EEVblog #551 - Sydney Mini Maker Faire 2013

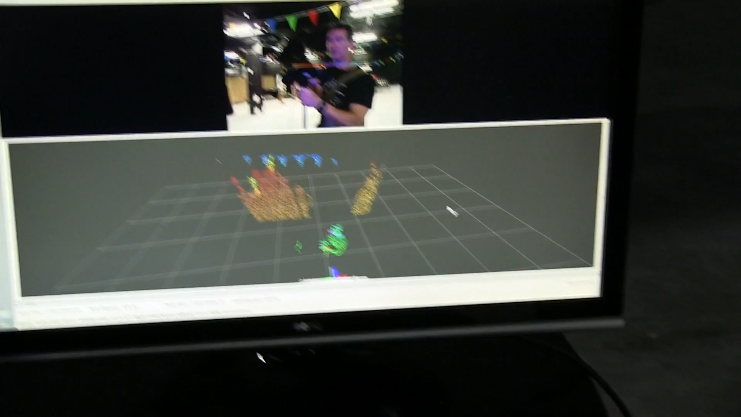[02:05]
video coming from the connect sensor yeah all right and that's me you can see down in the
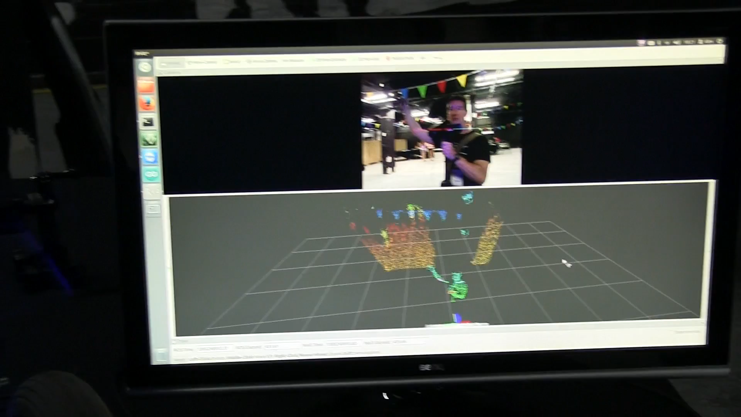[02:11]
yeah it's using ross robot operating system brilliant